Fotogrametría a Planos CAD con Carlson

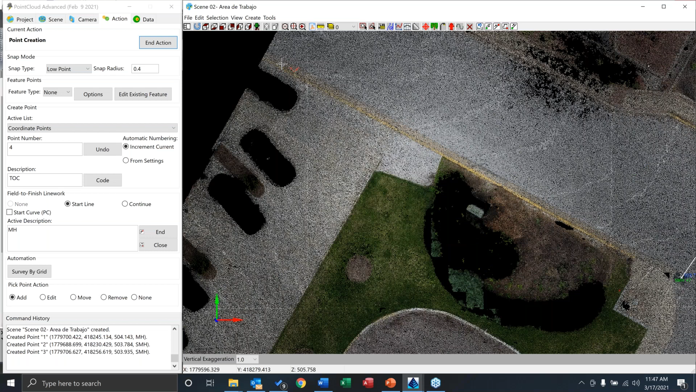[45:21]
Ok, de acuerdo, entonces vamos a aproximarnos un poquito acá. Lo que voy a hacer es, por cierto, es mejor esperar a que el programa me muestre el cursor. Ok, perfecto. Una vez el cursor ya está quieto, me dice, ya sé dónde hay un punto donde puedo resolver. Entonces, fíjense lo que voy a hacer. Voy a empezar a decirle, mira, voy a caminar alrededor de este borde. Ok, y aquí estoy.
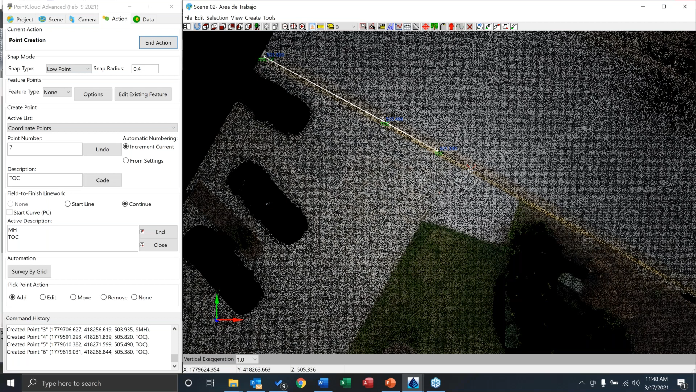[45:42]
Y nada, como lo que hubiera hecho en campo en un día común y corriente de trabajo, ¿cierto? Voy a venir acá, voy a tomar este punto acá, voy a tomar este punto acá. Ahora, aquí tengo un arco, ¿de acuerdo? Entonces, fíjense que tengo las opciones aquí de trazar arcos. Así que vamos a trazar un arco acá. Está mi punto de curvatura. De golpe, me voy a aproximar un poquito más para que me quede un poco más exacto. Ahí está mi punto de curvatura. Perdón. Vamos a tomar un punto en la curva. Vamos a hacerlo muy sencillo, si me disculpan. O no, hágame un poquito más complicado. Vamos a decirle, ok, este es un punto de curva.
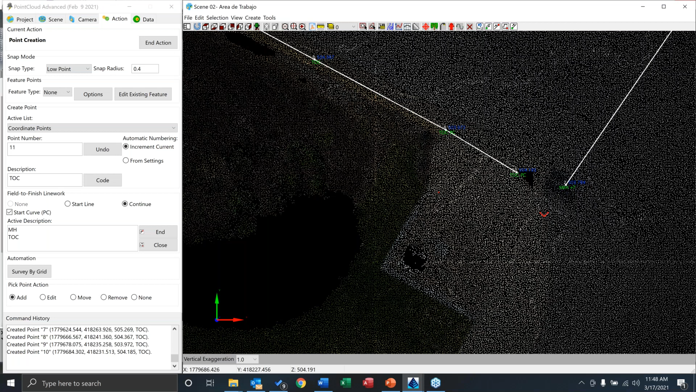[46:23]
Aquí hay un cambio de elevación, así que me interesa mantener la curva, pero además hay un cambio de elevación para efectos del modelo digital. Podemos hacer eso simplemente manteniendo que es un punto de curvatura. Perfecto. Probablemente un punto adicional. Aquí alcanzo a ver que hay un punto de cambio de elevación. Y finalmente al punto de tangencia, que sería este.
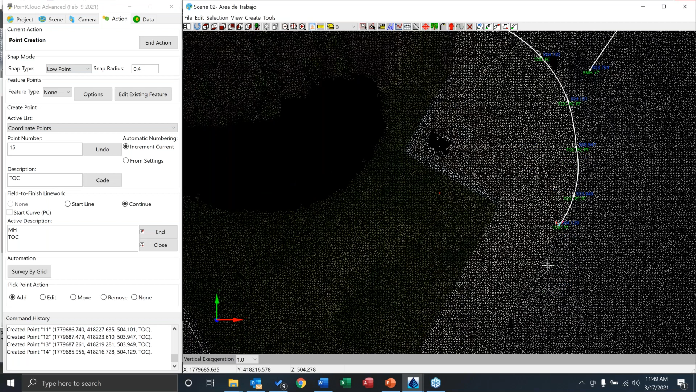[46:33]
¿De acuerdo? Y bueno, ya lo siguiente es continuar haciendo este proceso. ¿De acuerdo? Ok, una vez termino, fíjense que puedo parar aquí en un menú contextual, en ese canvas, o puedo venirme acá y decirle, ok, simplemente terminamos. Hay opciones para cerrar. Entonces, si tuviera una zona, qué sé yo, un pequeño piso en concreto, o algo por el estilo, le puedo decir, mira, ciérralo, etcétera, y ya quedó.
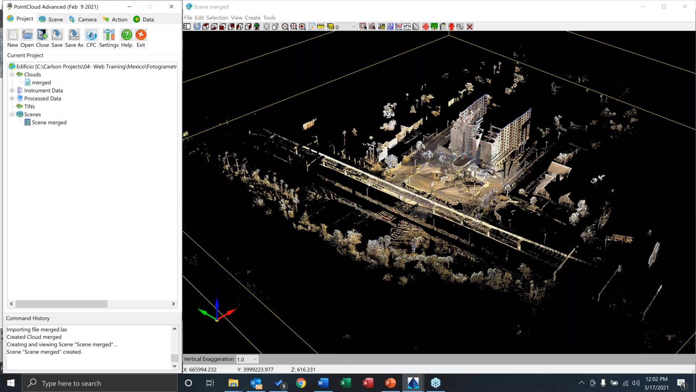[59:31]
por ejemplo, en este caso, estábamos aquí enfrente de un edificio,
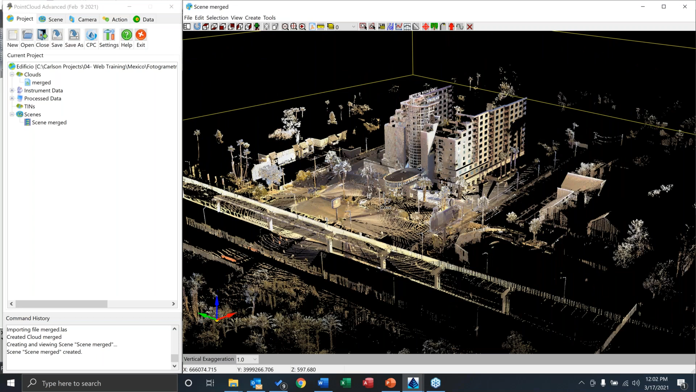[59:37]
múltiples posiciones del scanner, etcétera, para generar esta nube de puntos del edificio, y es aplicaciones muchas, obviamente, podríamos estar, por un lado, pensando en DIM, ¿cierto?, en modelos de Building Information Modeling, ¿cierto?, en modelos de edificios, de golpe, estamos tratando de capturar la fachada o algo por el estilo, o, por ejemplo, en el caso, digamos, en este seminario que es un poquito más hacia el lado de topografía, de ingeniería, de construcción, probablemente me interesa más como el área de parqueo, ese tipo de cosas,
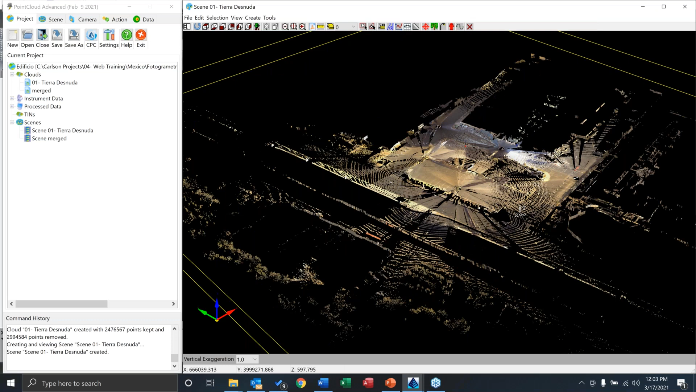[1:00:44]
Ya tengo, ya eliminé todas las casas, hay un sistema férreo que están preparando ahí.
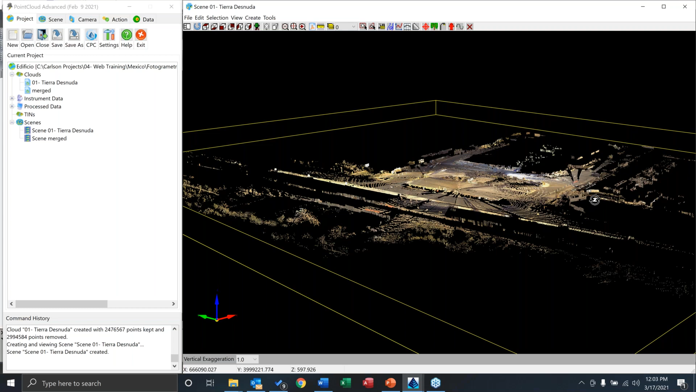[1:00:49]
Ok, ya quedó, y ahora sí, ya puedo procesar un poquito más la parte individual de agarrar, por ejemplo, en esta parte, aquí no había nada, simplemente era el cristal de la fachada en el edificio.
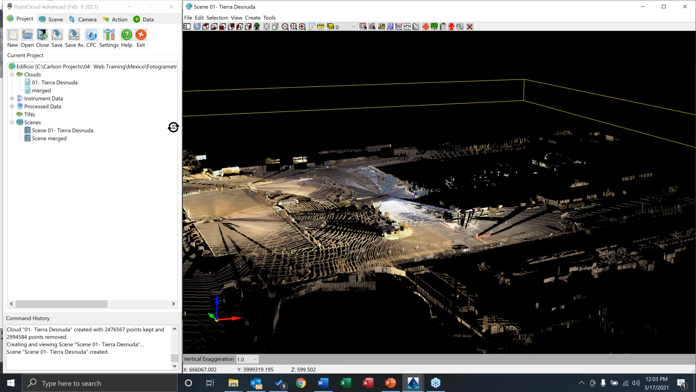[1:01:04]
Obviamente, el escáner procesó a través, entonces, podríamos simplemente decirle, ok, editemos un poquito esos puntos,
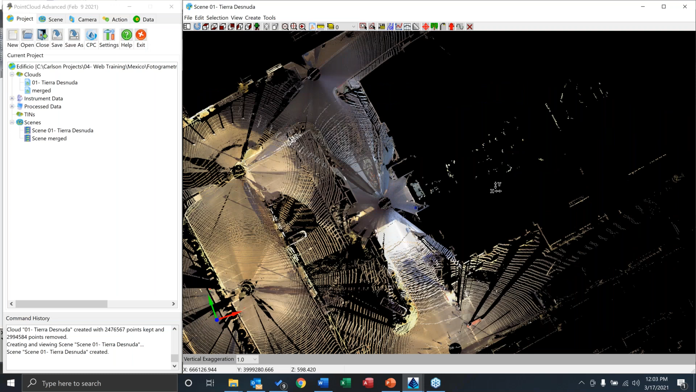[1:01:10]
la forma más rápida de eliminar en este caso es simplemente decirle borrar, ¿cierto? Lo que yo haría en este caso es algo como esto, generar un perímetro rápido, puede ser algo como esto,
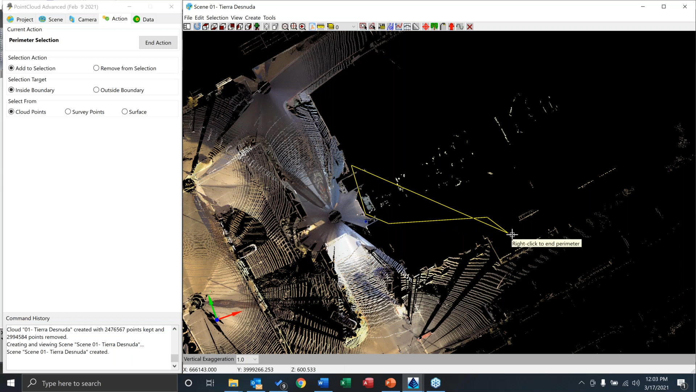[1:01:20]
y simplemente decirle al sistema o al programa, mira, bórrame esos puntos, que han eliminado, si ya me concentro yo en el resto del trabajo que quiero hacer.